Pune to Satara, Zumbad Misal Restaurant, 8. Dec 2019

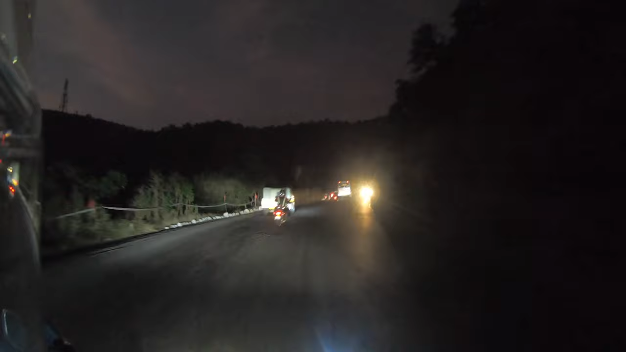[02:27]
So not the ghats, but one ghat.
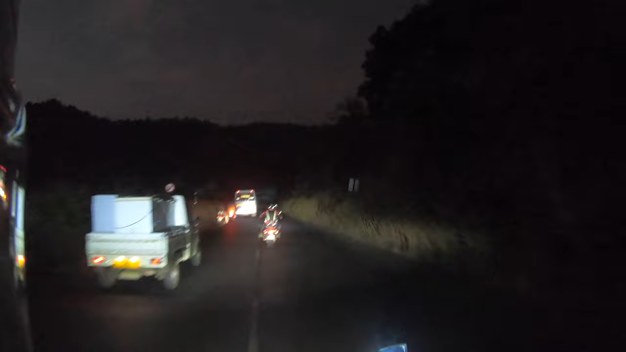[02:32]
A little bit outside of Pune. I don't know the name, but nice road.